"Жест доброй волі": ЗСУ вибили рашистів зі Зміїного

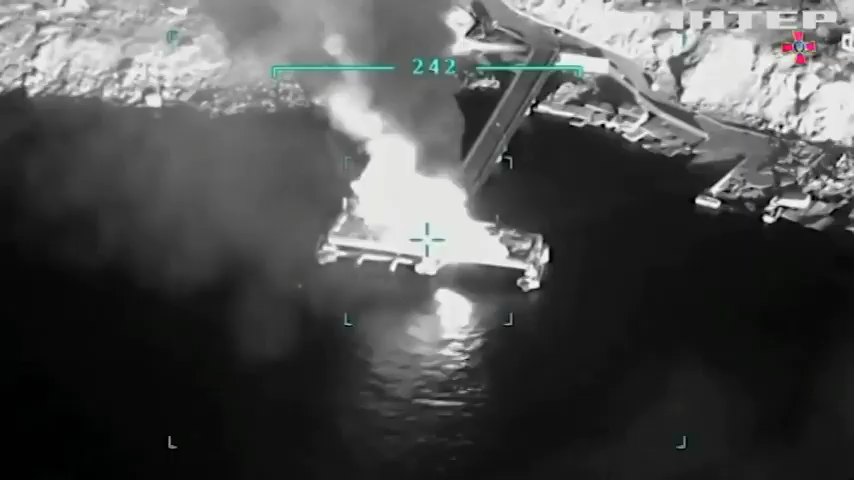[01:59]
У майже мільярд доларів підрахували аналітики.
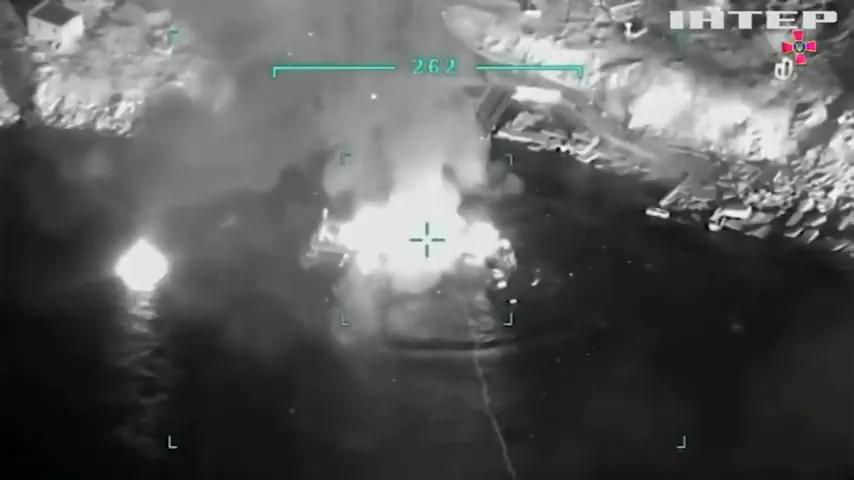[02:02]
Адже російська армія біля Зміїного втратила безліч дорогої і потужної техніки.
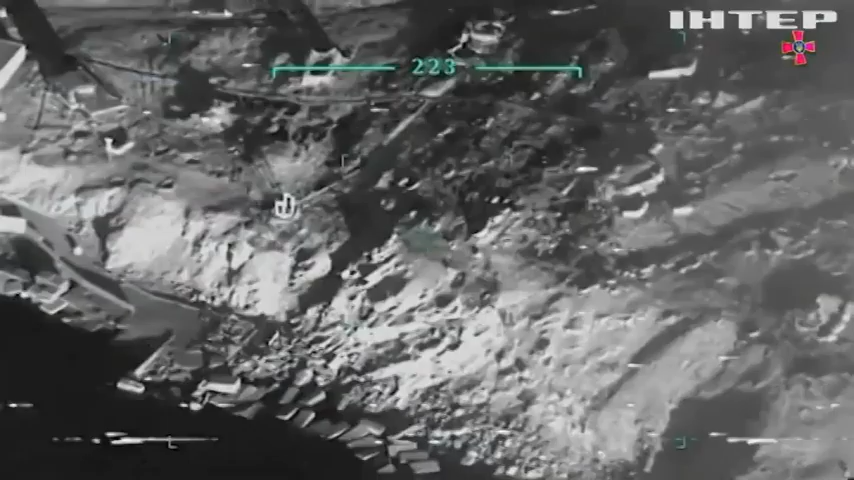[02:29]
Це атака Збройних сил України. Саме після неї в окупантів з'явилася добра воля.
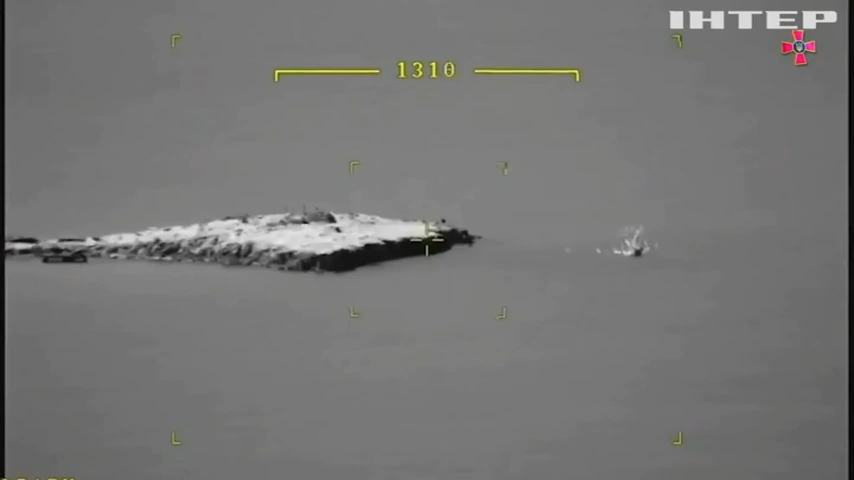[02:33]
30 июня в качестве шага добра воля вооружені сили Російської Федерації завершили виконання поставлених задач на острові Зміїний і вивели, знаходившись там, гарнизон.
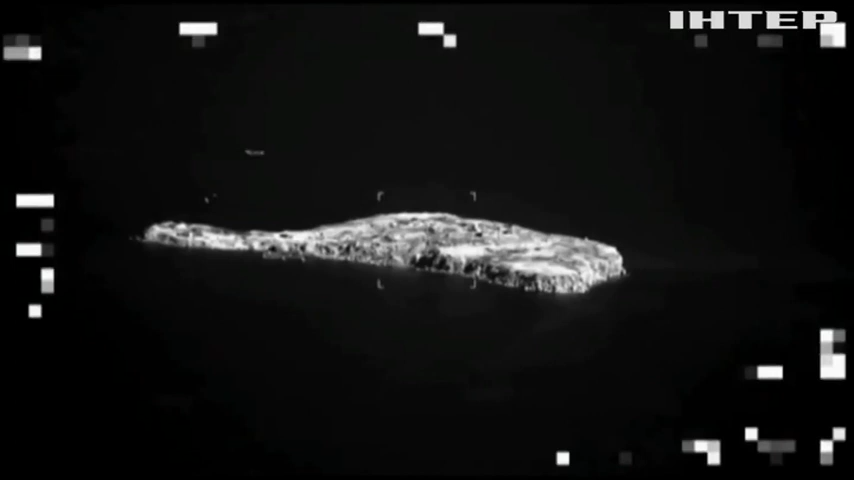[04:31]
Напередодні ввечері росіяни, певно відбесилою люті, вдарили по Зміїному фосфорними снарядами.